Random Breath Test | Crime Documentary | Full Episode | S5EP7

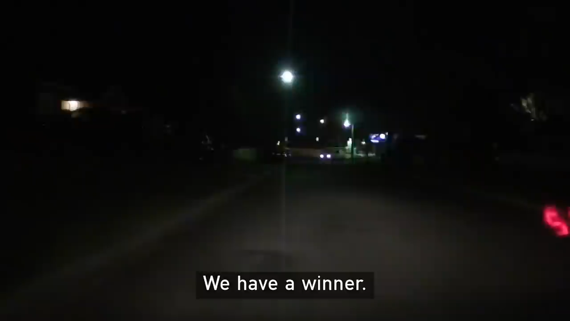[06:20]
Later that night, they spot a white van pulling out of a pub.